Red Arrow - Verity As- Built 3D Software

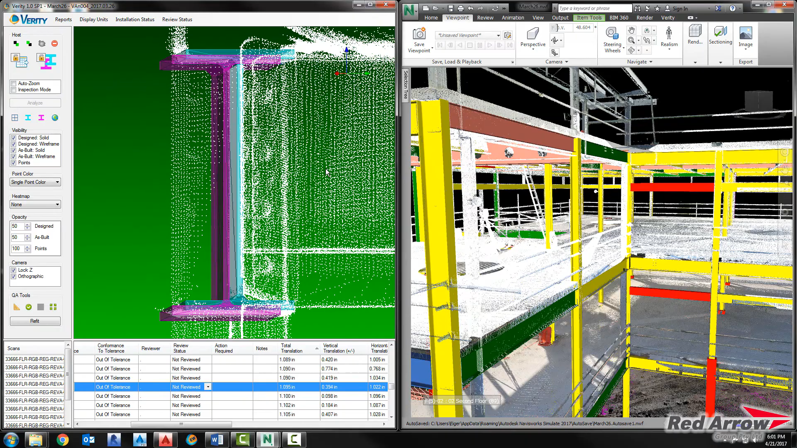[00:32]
allowing you to verify 100% of installed elements in the time it takes you to currently spot check 5%.
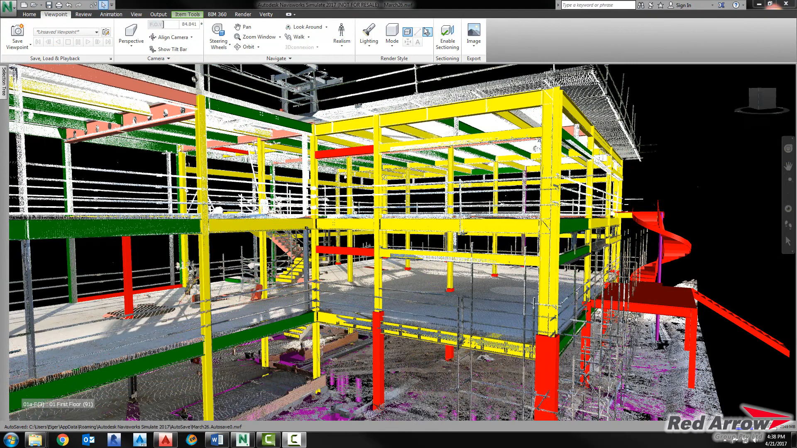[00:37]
The result is reduced risk, more profitable construction projects, more accurate as-builts, and fewer scheduled delays.
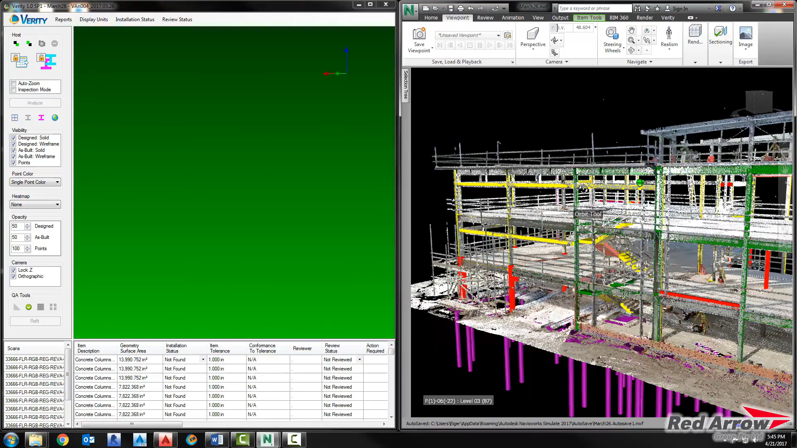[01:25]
The advanced algorithms in Verity compare the laser scan point cloud against the design or fabrication model and identify the ad of tolerance work using a simple green, yellow, red classification scheme.
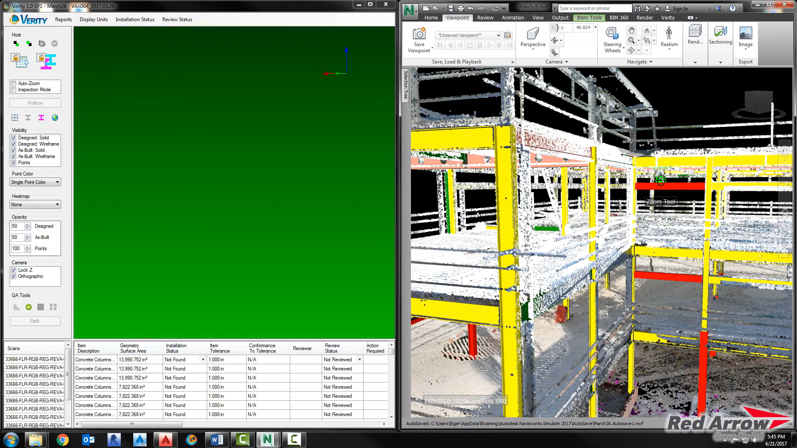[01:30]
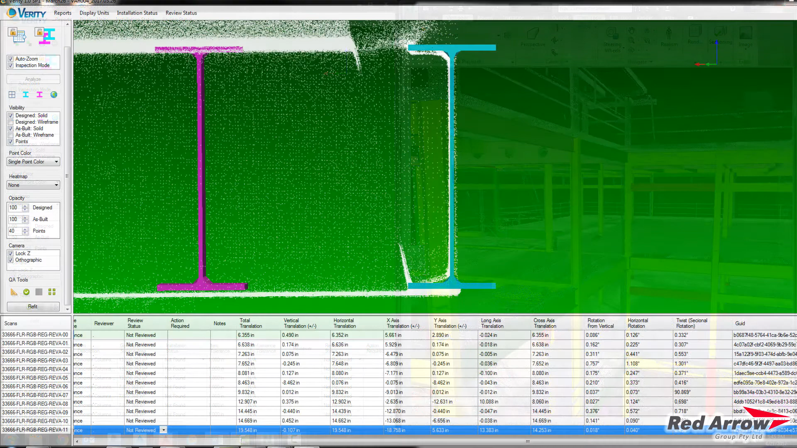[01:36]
But unlike other applications, which only offer a heat map of variance data,
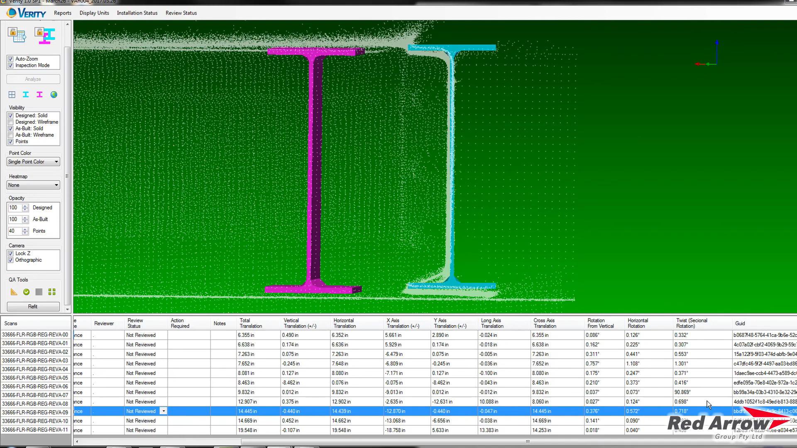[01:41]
Verity fits solid model elements to the as-built point cloud and compares them against the solid design element. This solid-to-solid analysis gives you much more accurate and detailed variance data.
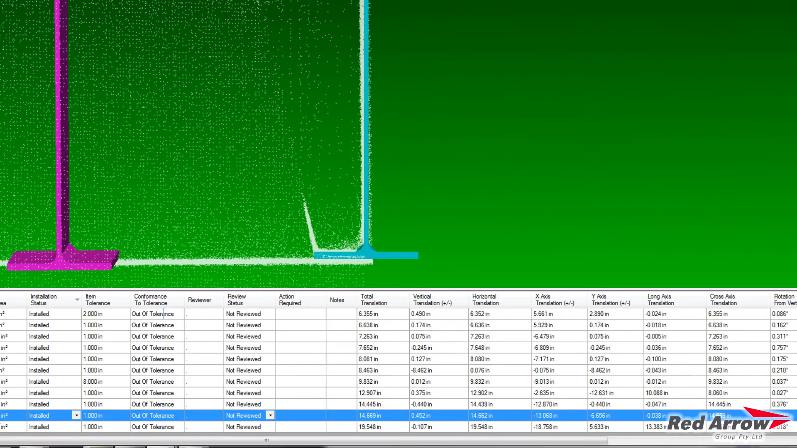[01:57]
The table gives you an efficient,
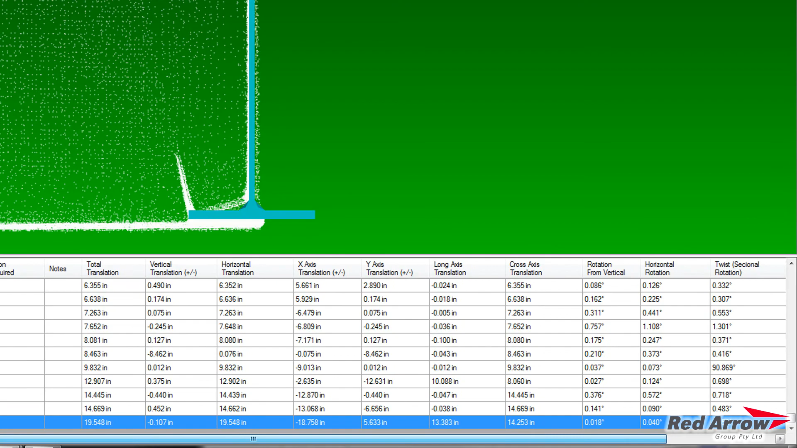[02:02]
patent-pending QA-QC workflow to scroll through each element and examine any added tolerance or missing items. Any element can be annotated in the table, and the software logs the review status of all analyzed elements.
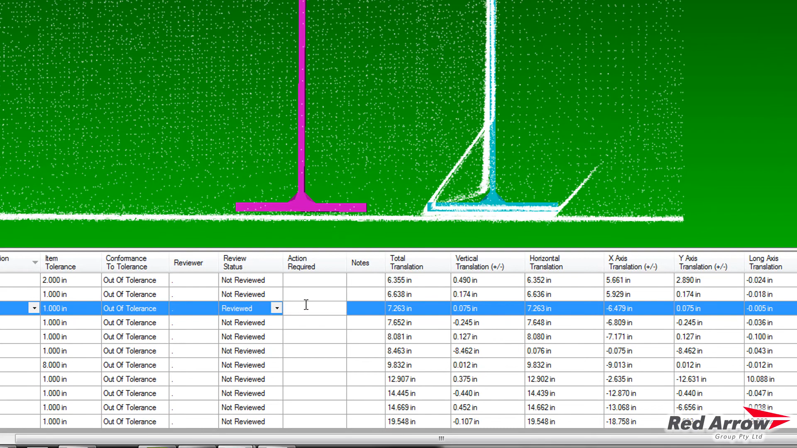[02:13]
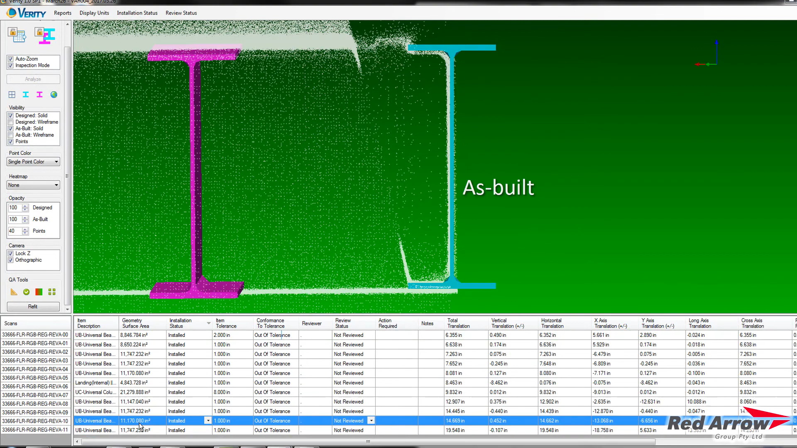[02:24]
is shown in light blue and the as-designed beam is shown in purple.
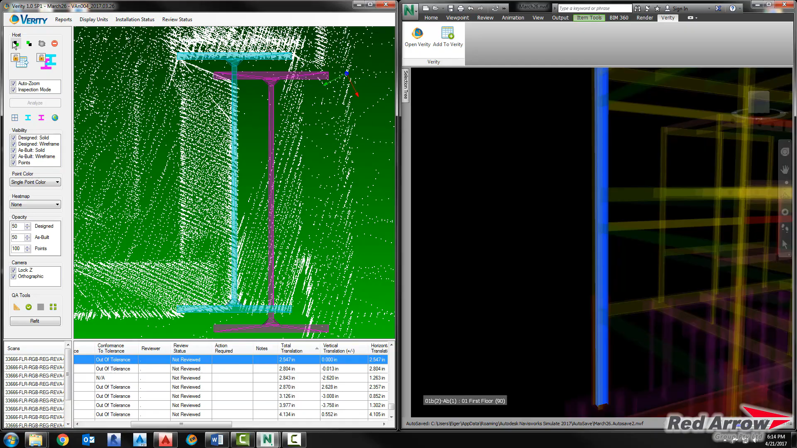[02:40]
Any element can be viewed in 3D or in standard orthogonal four-pane CAD view layout.
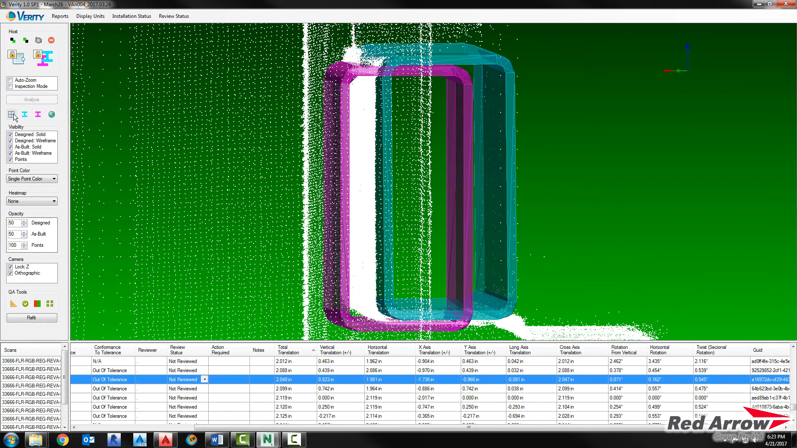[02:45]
You can also view a heat map showing the distance
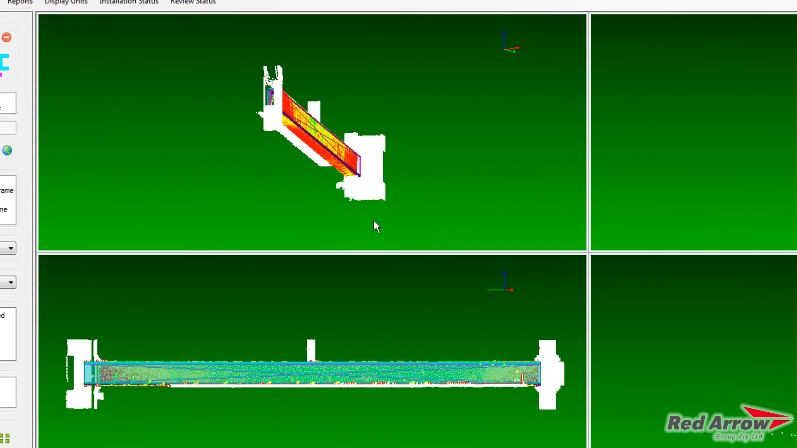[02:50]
from the points to the element to understand any bending or deflection.